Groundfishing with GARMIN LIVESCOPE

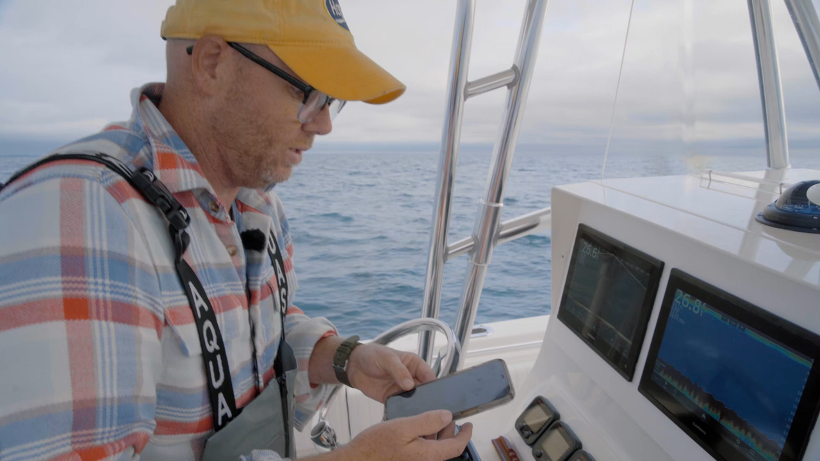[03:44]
Now these units broadcast their own Wi-Fi signal to connect devices on board here, and so I've connected to the Garmin Wi-Fi signal here on the boat. Now once I'm an active captain, you can go to your what's called the helm, and this will show you what's showing on your screen here.
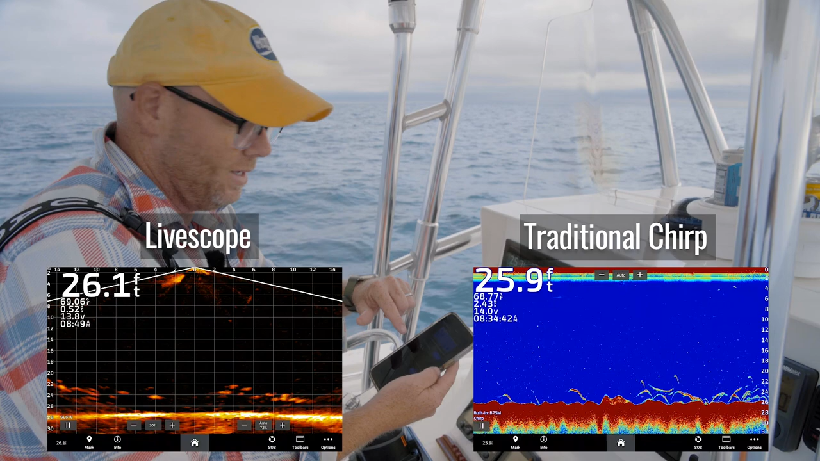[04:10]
So I have the Chirp fish finder up top here, then I have the Garmin Live Scope. I sometimes get tongue-tied and call it Live View because you're actually looking at the view.
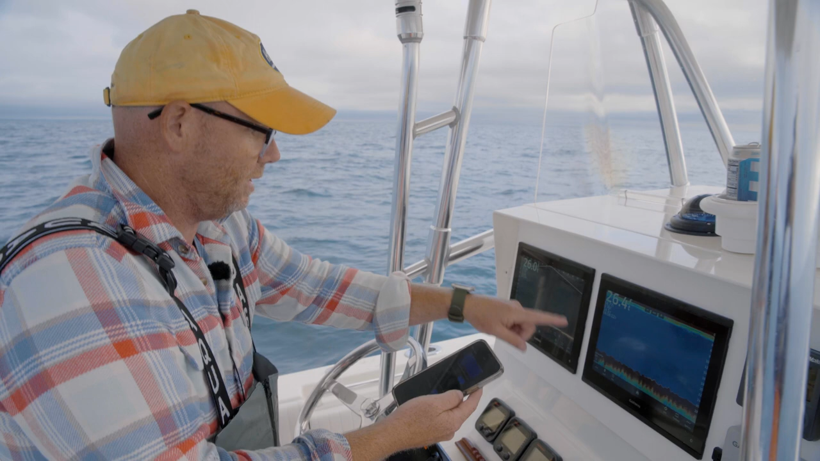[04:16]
But these are my two units, and whatever I have showing on the screen are what's going to show on my iPhone here.
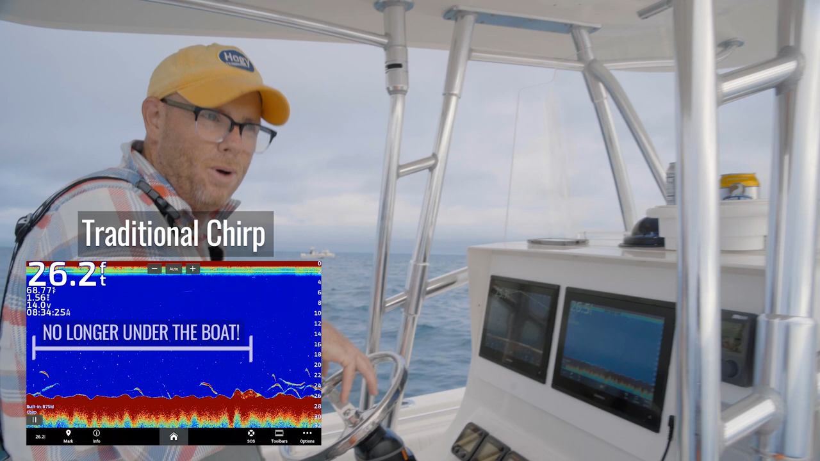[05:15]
On screen: depth 26.2 ft
boat longer than they really are because you see that screen just scrolling the whole time. So I feel like that has jilted my interpretation of what I'm seeing on Chirp over time.
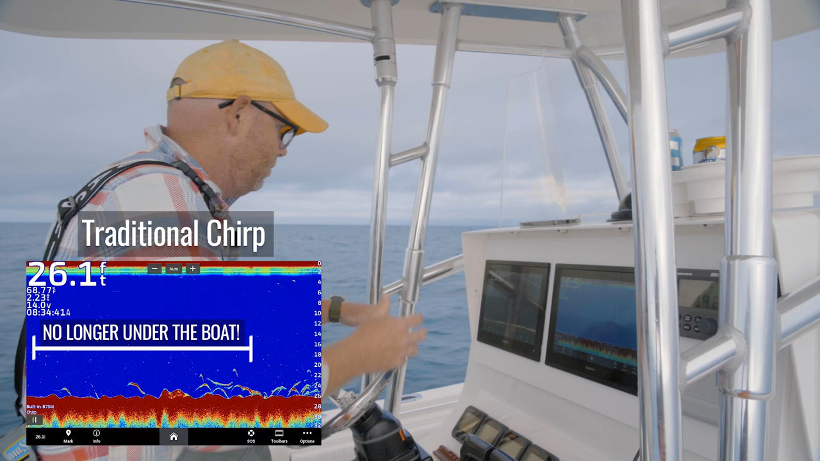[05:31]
The one thing I realized with the Live Scope is, well first of all sometimes you see more fish in the Live Scope than the Chirp would interpret.
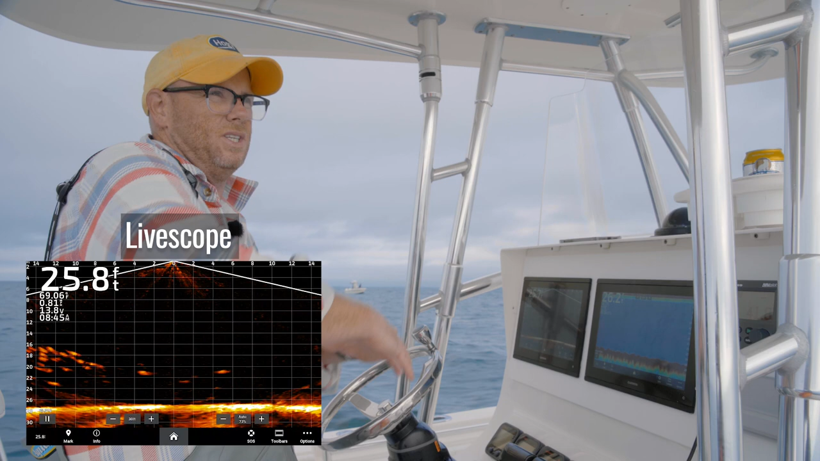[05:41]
On screen: depth 25.8 ft
Other times it looks like a ton of big fish but there's a lot of little fish mixed in. So the Live Scope helps you interpret like what you're really looking at.
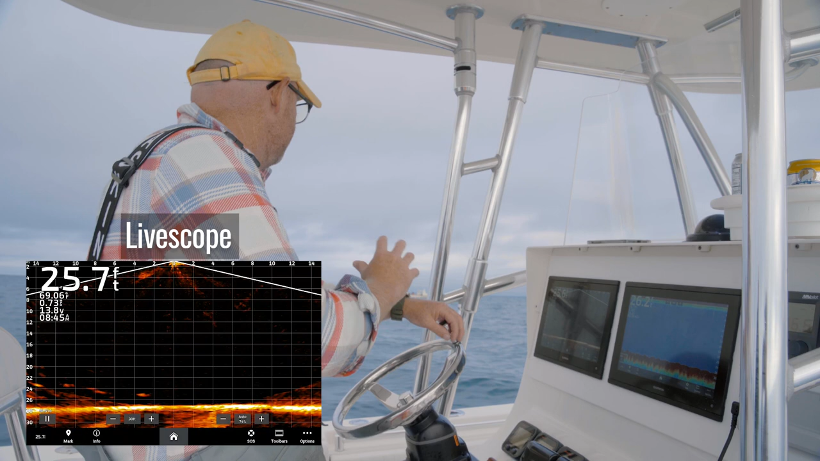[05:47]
On screen: depth 25.7 ft
You know I've seen larger images on